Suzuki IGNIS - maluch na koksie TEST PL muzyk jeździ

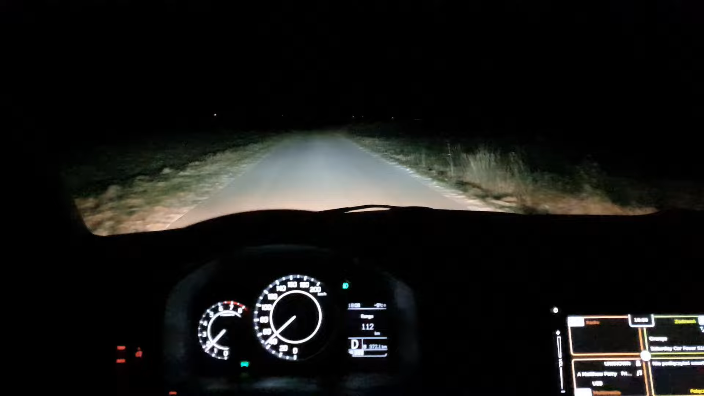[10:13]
Chciałem Wam chwilę powiedzieć na temat świateł. W tej chwili jadę drogą, którą poza mną nikt nie jedzie, więc mogę sobie i przeciwmgłowę włączyć, i drogowe, teraz wyłączę przeciwmgłówki. No i widzicie, że snop światła wtedy jest, tak jak zawsze, skoncentrowany bardziej w dalszej troszkę odległości od nas. Gdy włączymy przeciwmgłowę przednie, no to mamy te halogeny żółte rozświetlające nam wszystko to, co jest pod samą maską i tu w okolicy. Ale tak się jedzie bardzo fajnie.
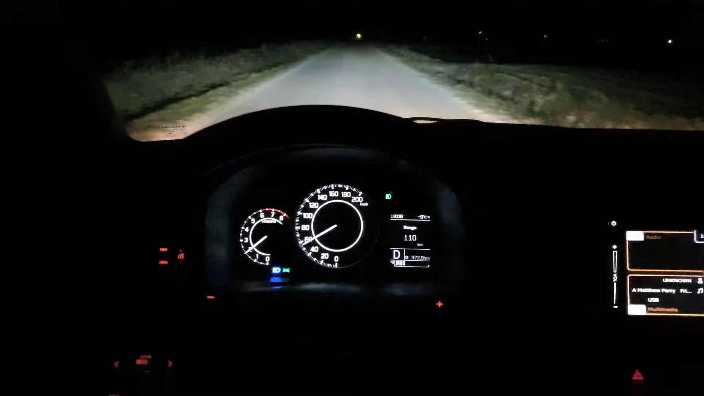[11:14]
A jak widzicie, zasięgu spada na brzywilost odnajdzie teraz już 110, więc będzie wesoło. Pamiętając o tym, że Japończyki mają tą rezerwę dość grubą, także w sytuacji, gdy będę zbliżał się do zera, jeśli chodzi o range, to jeszcze spokojnie przy tym zbiorniku paliwa myślę, że z 50 kilometrów takiej ekojazdy, jak nie stówkę, się dotoczę.
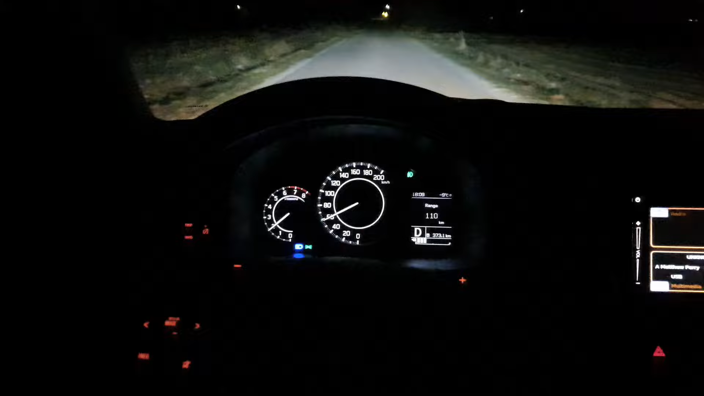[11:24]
Za 400 metrów skręć w prawo.
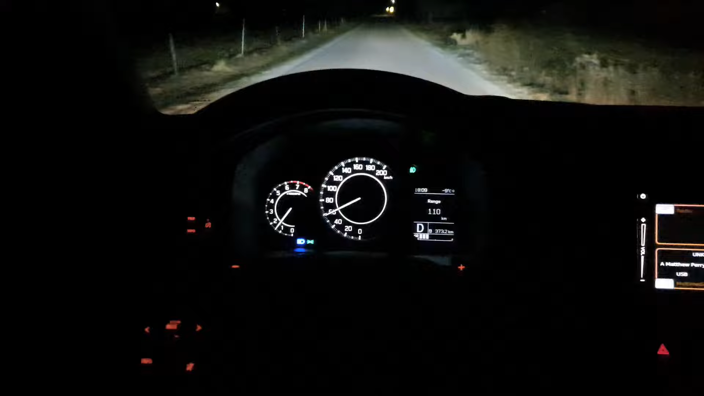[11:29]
Czkolwiek wolałbym, wiadomo, tankować przy wskazaniu jeszcze powyżej zera, jeśli chodzi o zasięg.
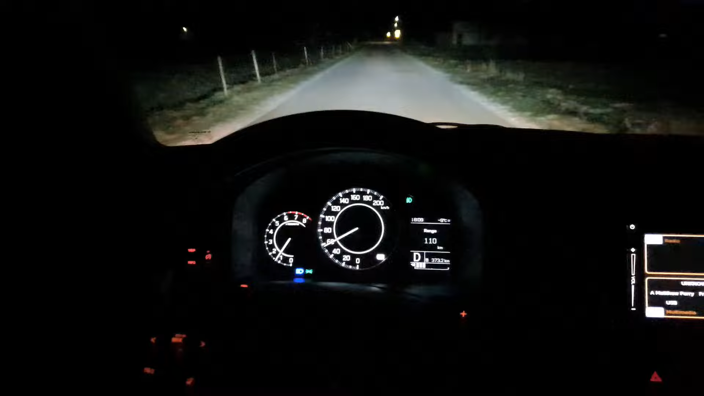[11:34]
W ogóle przetestujemy, zobaczymy, kiedy Suzuki przestaje podawać liczbowo, ile nam zostało.
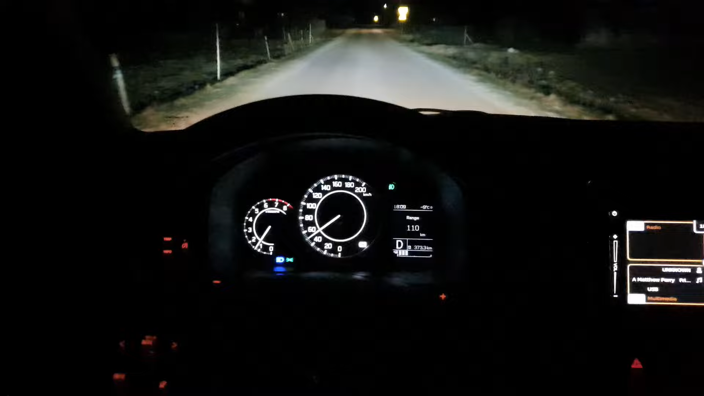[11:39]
Czy będzie schodził 50, 40, 30, 20 itd., czy na przykład poniżej 40,
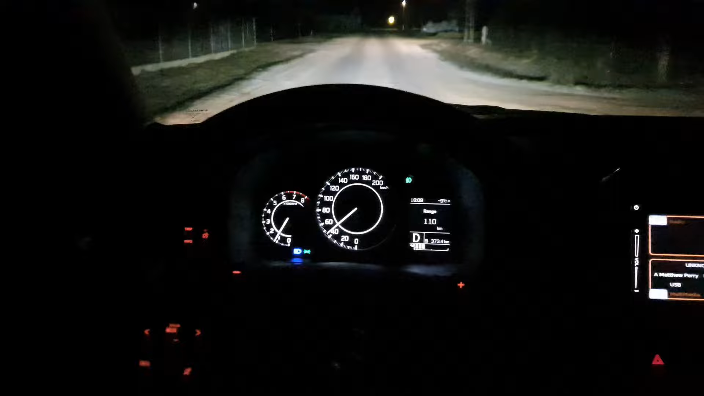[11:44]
50 czy 30 odetnie nam w ogóle range i będzie critical, critical, fuel, receive.
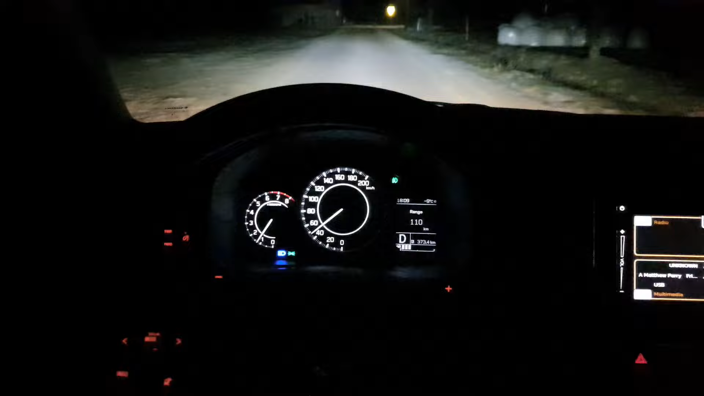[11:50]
Skręć w prawo. Critical level. No i tyle.
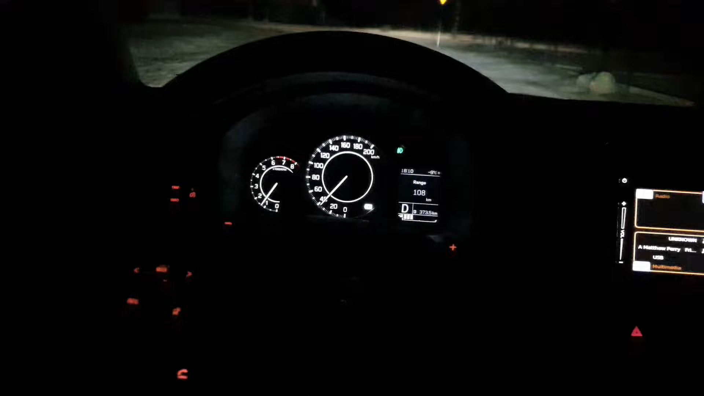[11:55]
Także fajnie, no w nocy czytelne bardzo zegary, prędkościomierz,
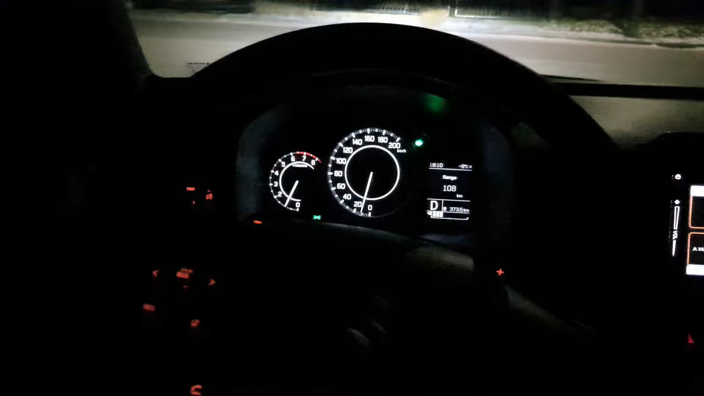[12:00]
wyłączmy może przeciwgłowę teraz, żeby nie było już, bo to takie przeciwgłówki to nie są fajne.
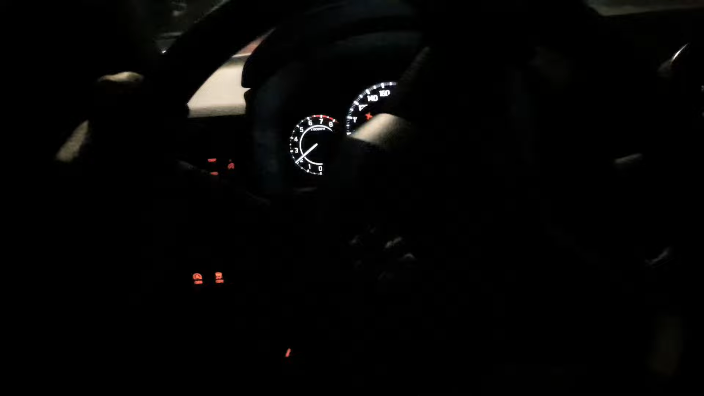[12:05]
Są czasami w samochodach światła przeciwgłowe przednie, które zupełnie nie oślepiają, ale tu na pewno te przeciwgłówki,
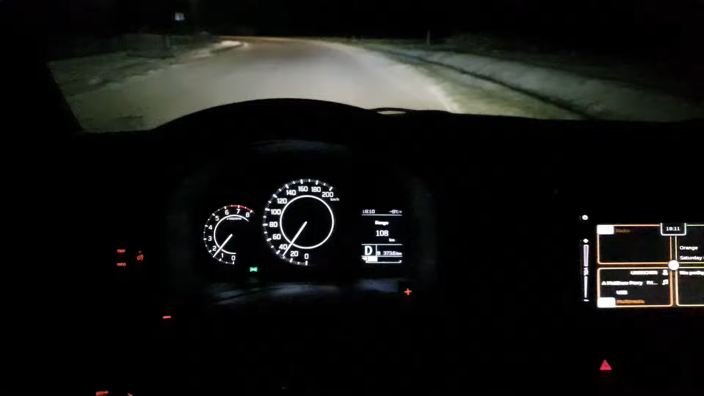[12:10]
które są typowymi halogenami na dużych odbłyśnikach, tradycyjnie wyglądające są to lampy halogenowe, więc myślę, że mocno dają po oczach jadącym sprzeciwka.
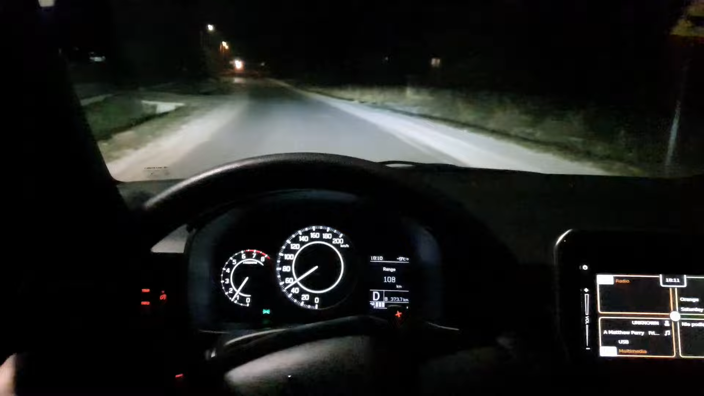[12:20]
Tak jak niektórzy zapominają, że jadą na światłach drogowych, warto czasami im przypomnieć. No właśnie. Chociaż wiadomo, że niektórzy to też z uporem maniaka przypominając odległości dwóch kilometrów, jak tam jakiś taki punkcik, miniaturowy punkcik na horyzoncie już się denerwuje od bez przesady. Ja też w sumie mu za wcześnie pokazałem, ale no dwóch kilometrów do niego nie ma. To maksymalnie może było z 700-800 metrów między nami, o ile nie mniej.
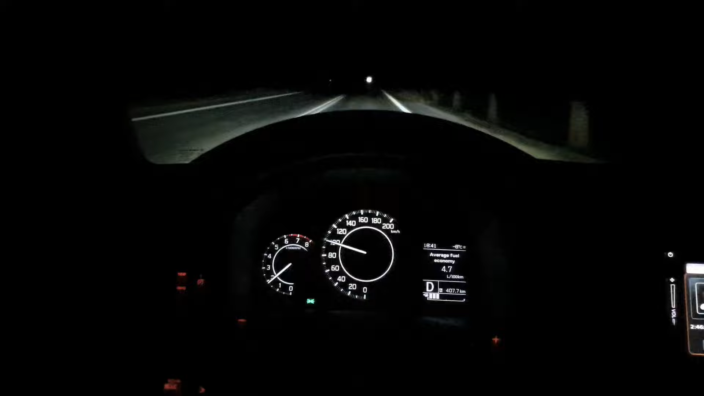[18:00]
może to jakaś nowa ekomoda, żeby wszystko oszczędzać. Dajcie znać, bo może ja jestem niedoinformowany, nie na czasie. Z przekłamaniem prędkości licznik versus GPS nie jest tak źle, jak początkowo myślałem. Wszystko na godzinę, teraz troszeczkę zszedłem. Jest dokładnie siedem na godzinę przekłamania. Dziewięćdziesiąt trzy jedziemy, gdy licznik analogowy pokazuje nam sto.